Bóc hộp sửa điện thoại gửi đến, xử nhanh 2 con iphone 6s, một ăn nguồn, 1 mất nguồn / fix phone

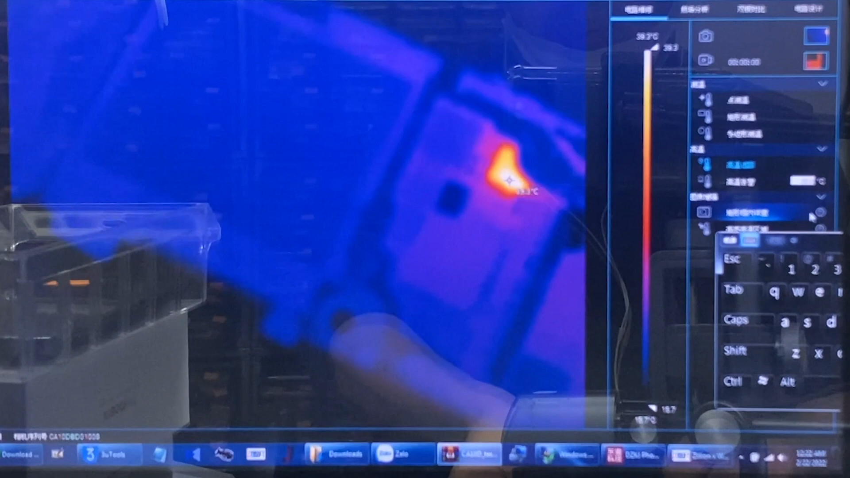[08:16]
Vị trí chưa? Em nhìn thấy vị trí nó. Ok, con này ăn nguồn USB thôi, nhấc USB hết nguồn thôi.
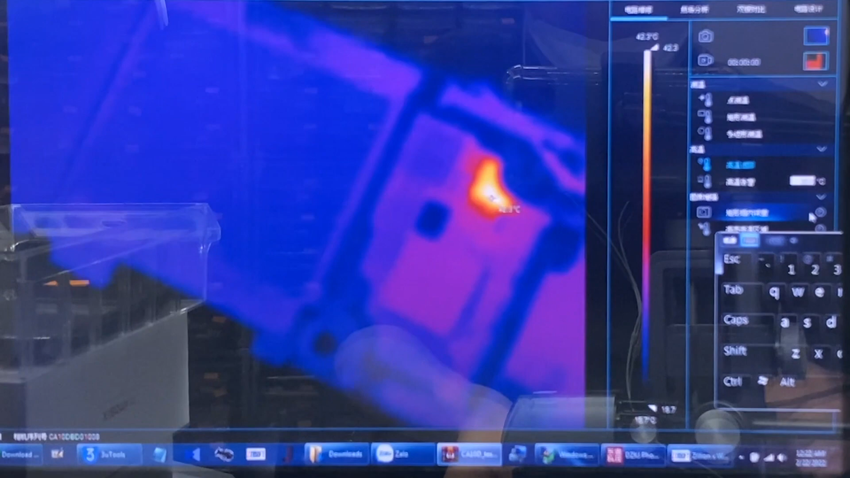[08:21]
Rồi mình sẽ nhấc nhanh cho em xem thôi, còn đóng liếc thì thôi, đóng sau đi.
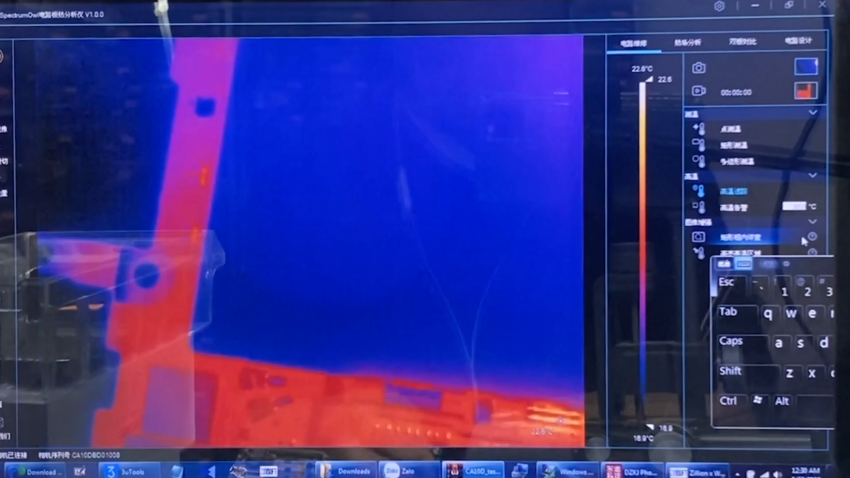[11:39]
Nó thế vẫn sẽ nóng khu vực dưới.
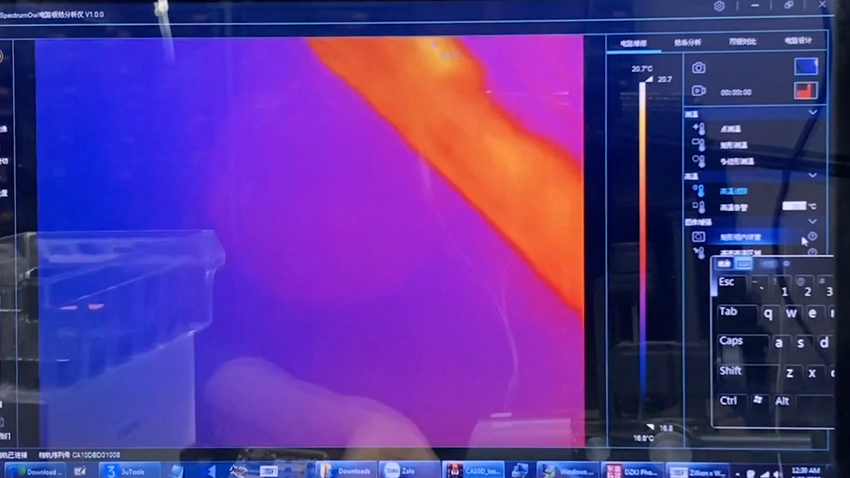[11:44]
On screen: scale top 20.7°C
Qua vẫn nóng quanh quanh khu vực sạc nhá.
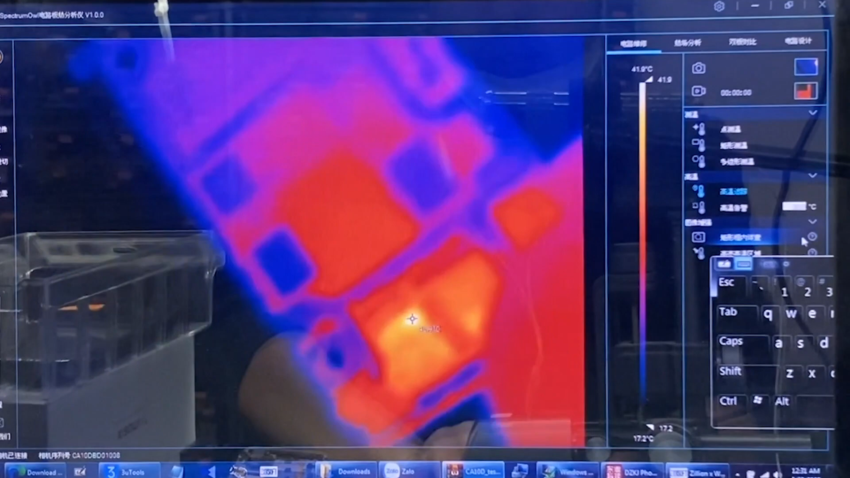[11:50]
Kiểm tra thấy nóng ở khu vực dưới nha anh em nhá. Đấy, nóng khu vực dưới này nhá.
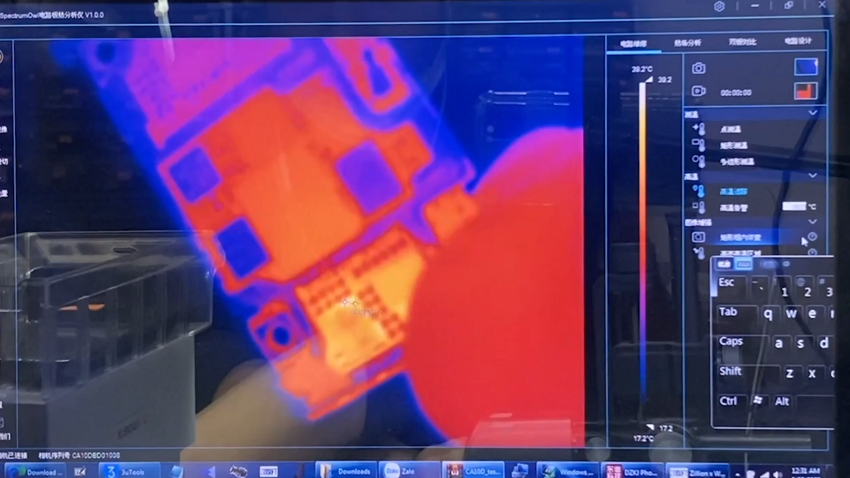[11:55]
Anh quay vẫn cảm thấy nóng quanh khu vực của con chuông nhá.
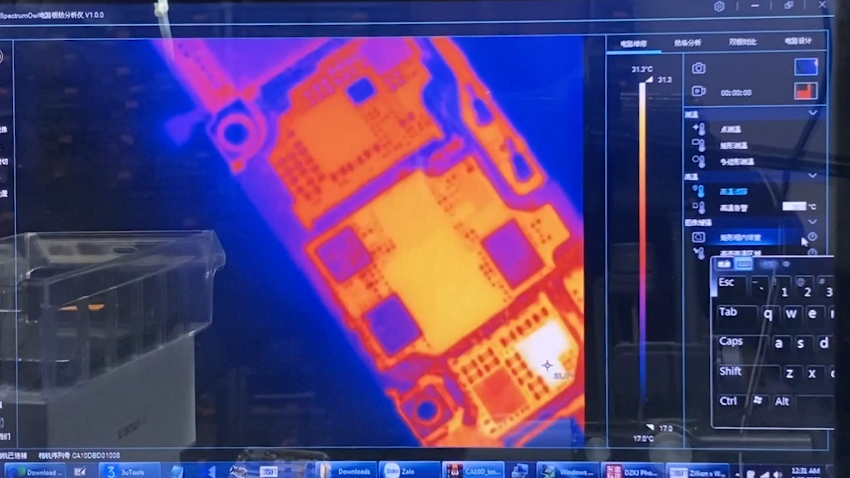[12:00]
On screen: scale bottom 17.0°C
Đấy, cảm phát nóng điểm này nhá. Đấy, anh em thấy không? Nóng khu vực đấy, chạm chuông.
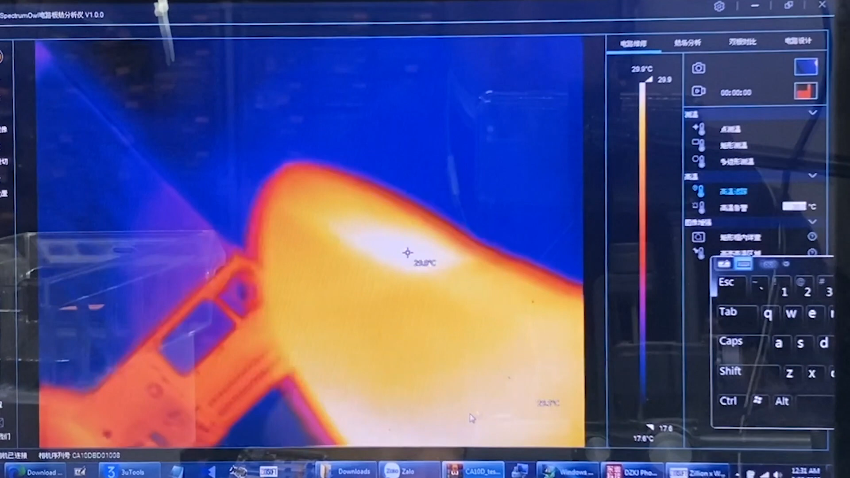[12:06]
Ở trên mặt trên này nhá. Chuông thì có đi qua trong cái lồng này một chút nhá.